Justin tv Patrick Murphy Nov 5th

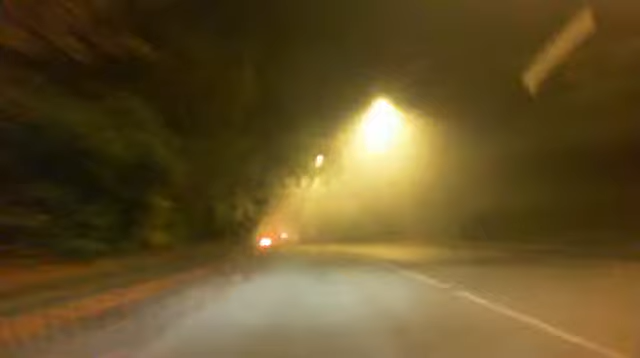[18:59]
We've done the same trick again with these lights. It's dropped a whole degree when we're coming down to this valley.